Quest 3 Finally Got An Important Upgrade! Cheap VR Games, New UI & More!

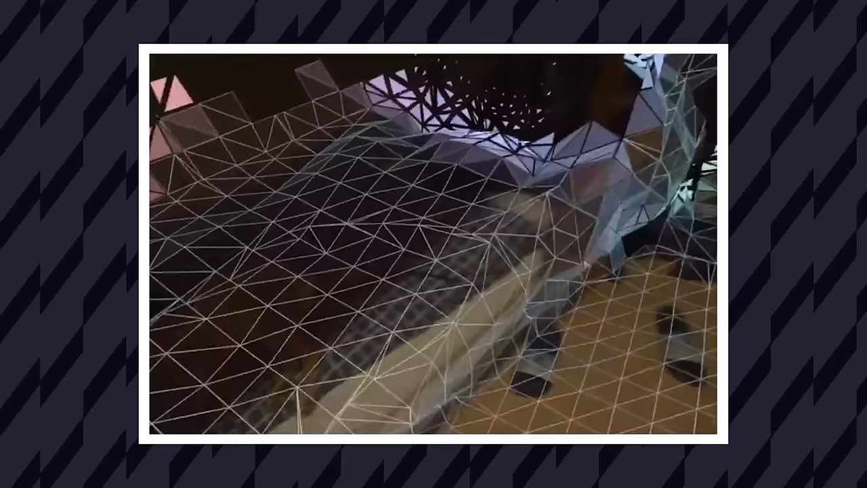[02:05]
Either way though another really cool feature in v64 is the space setup scan and I'm actually not entirely certain why they made this undocumented as this is quite important for the future of augmented reality and I just personally think it's a really cool feature in general.
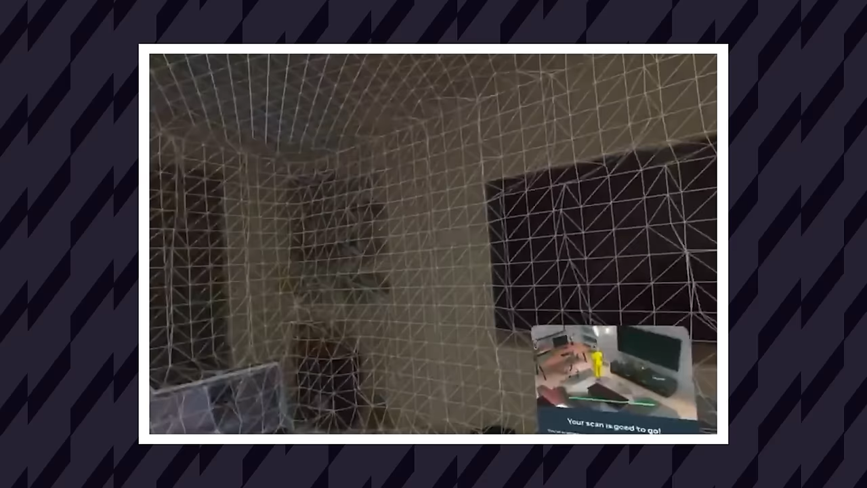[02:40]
So essentially now the quest will actually automatically find planes in your room and label them.